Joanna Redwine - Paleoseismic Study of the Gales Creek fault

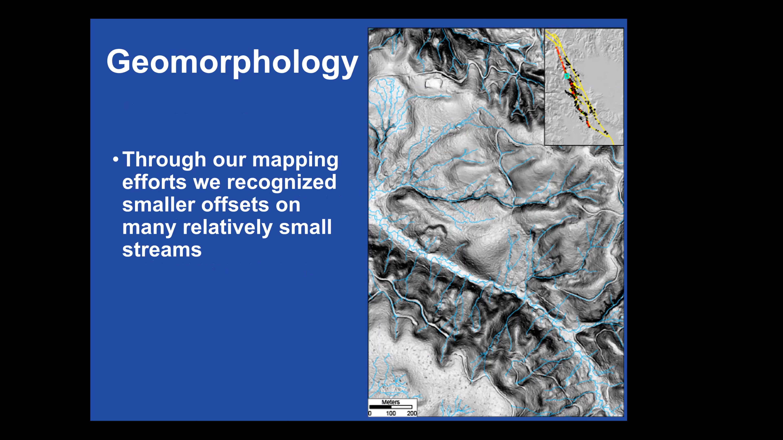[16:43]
um, smaller streams than what Ray saw and with less displacement. And so, um, for example, this stream is deflected about a hundred meters here and here. And to show you the interpretation or my interpreted mapping, we think that, I think there's a couple of splays of the fault that come through here
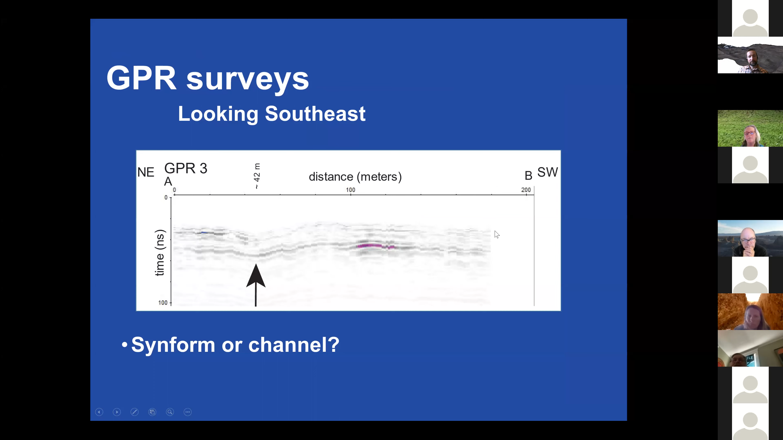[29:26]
I'll put the black line on here, um, showing either a channel or a sin form.
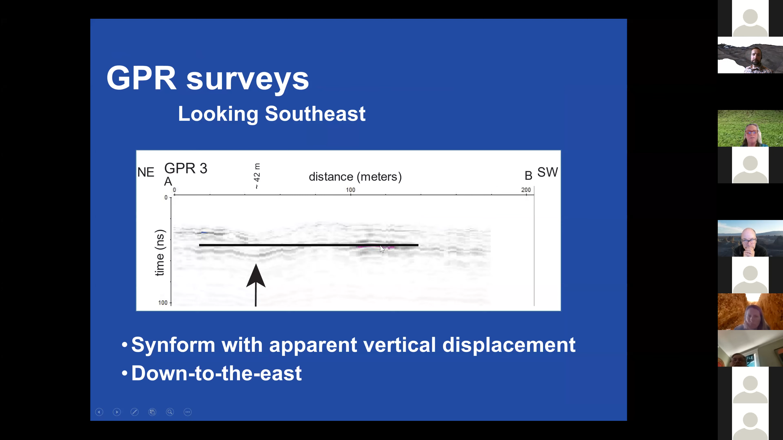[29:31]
Um, but in, in addition to the channel form, you have far field down to the east, apparent vertical displacement.